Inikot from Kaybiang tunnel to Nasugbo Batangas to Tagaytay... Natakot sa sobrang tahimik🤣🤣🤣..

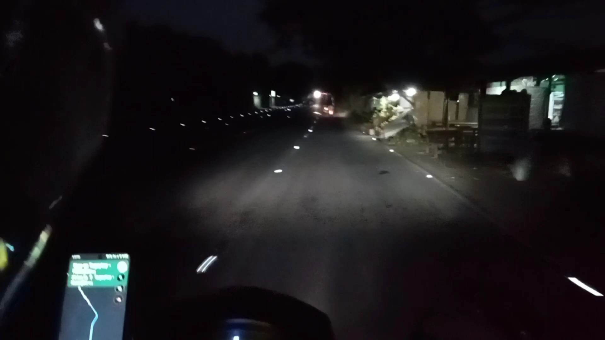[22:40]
Tinubok namin yung Tagaytay para maano talaga. Kaya yung dire-diretso lang. At saka sobrang amazed kami niyan guys. Kasi ang ganda ng daan. At saka may reflector sa gilid. Nagkakaaliw tingnan. At saka walang pa-traffic. Dire-diretso lang yung takbo.
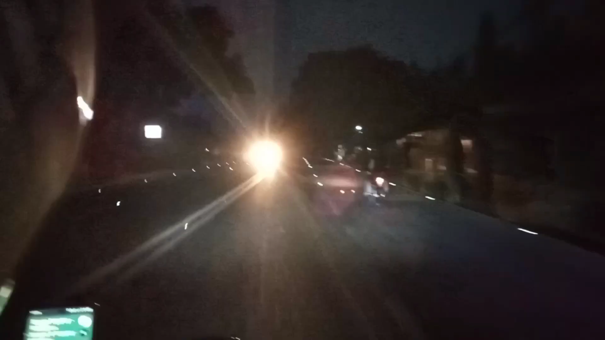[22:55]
So guys, remember to mag-drive. Drive safely at huwag masyadong magpatakbo ng mabilis para iwas disgrasya.